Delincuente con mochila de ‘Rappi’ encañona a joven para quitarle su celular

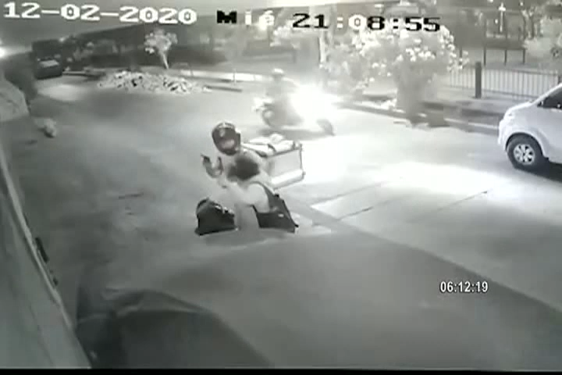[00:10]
El ladrón lleva una mochila de la empresa de delivery Rappi. El robo se registró en el girón Los Aires en Los Olivos.
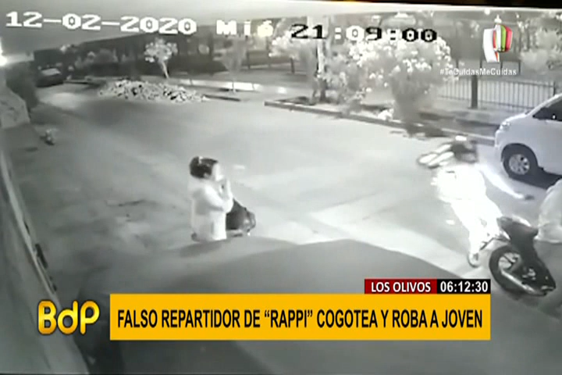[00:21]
Este escena empieza cuando la víctima está parada frente a la vivienda de una amiga. Está con el celular en la mano.
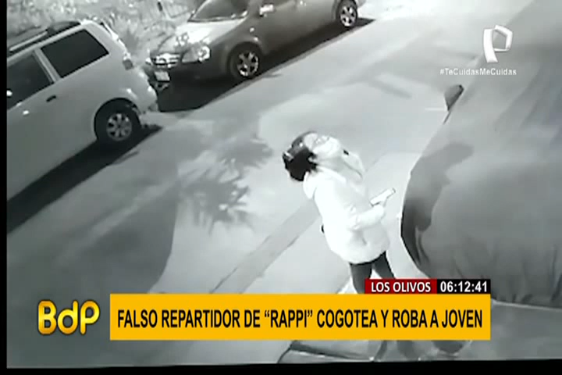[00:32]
Aparece la motocicleta con los dos ladrones. Ven a su víctima sola en la calle y el falso repartidor baja de la moto con un arma de fuego y amenaza a su víctima.